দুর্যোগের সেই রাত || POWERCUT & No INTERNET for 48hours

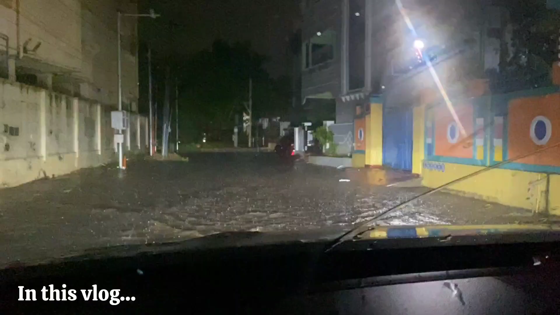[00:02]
আর এদিকে কারেন্ট নেই, ইন্টারনেট নেই, এদিকে রাস্তাটা পুরো ব্লক, এই গাছটা পুরো পড়ে গেছে।